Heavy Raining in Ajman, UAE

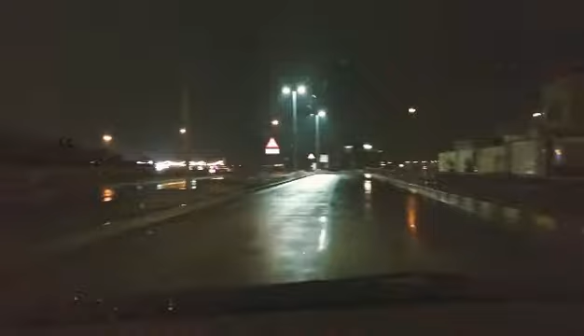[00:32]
namin, sa area namin, sa Ajman.
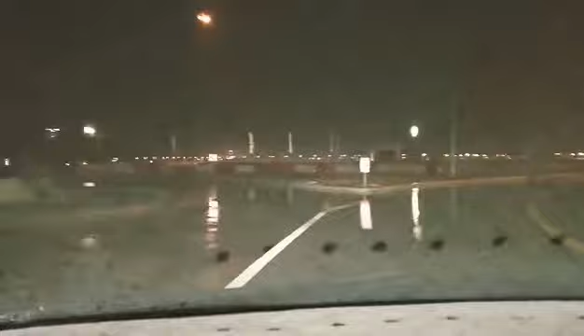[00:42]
Bahala po dito. Makikita nyo po yung daan, guys.
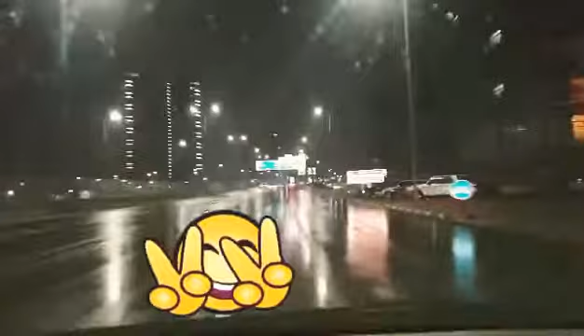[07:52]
Rashidiyah Way, Sheikh Khalifa Road, Ramajman, with love.
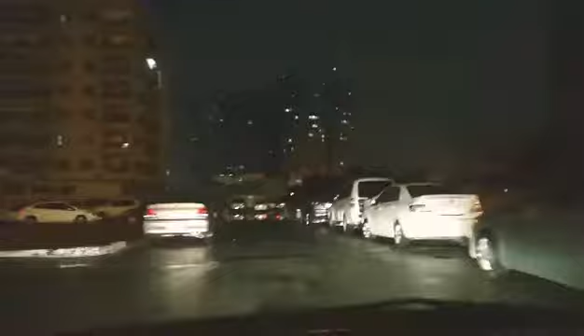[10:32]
Bahala ka agad. Hindi na mapito yung ano, mga butas sa kalsada.